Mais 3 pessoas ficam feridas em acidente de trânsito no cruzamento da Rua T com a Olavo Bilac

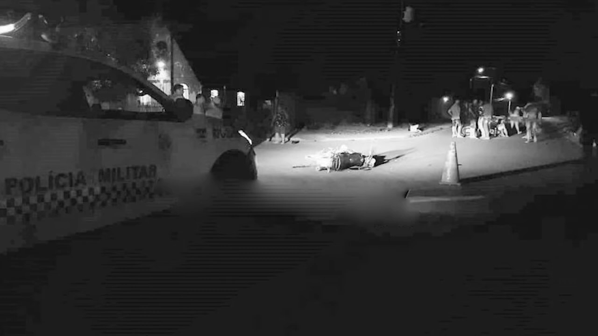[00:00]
Mais um grave acidente foi registrado na Rua T, no bairro Cidade Alta, em Rolim de Moura, interior de Rondônia. Desta vez, envolvendo duas motocicletas novamente.